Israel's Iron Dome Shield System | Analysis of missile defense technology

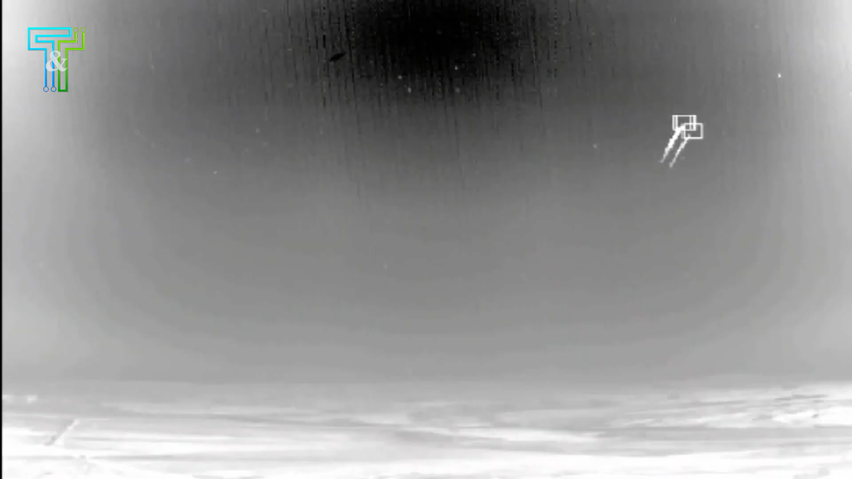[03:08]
These include advanced radar, camera systems,
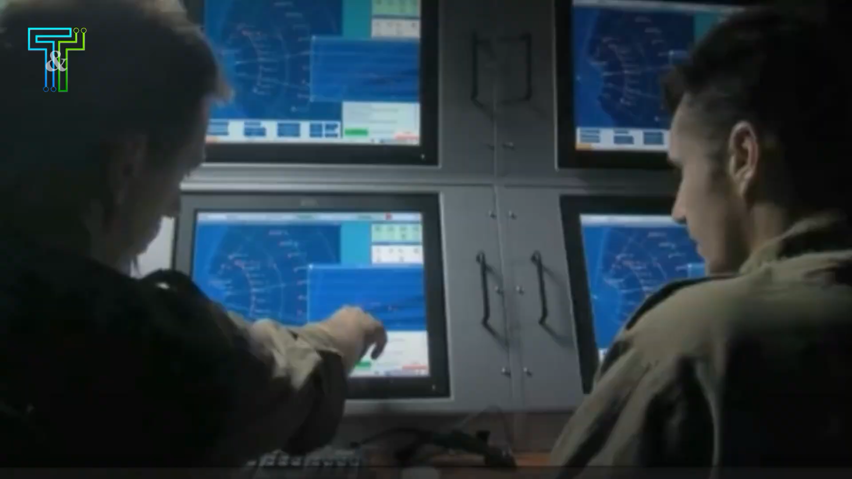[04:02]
It takes input from sensors and makes a decision in real time to decide whether to stop the incoming threat.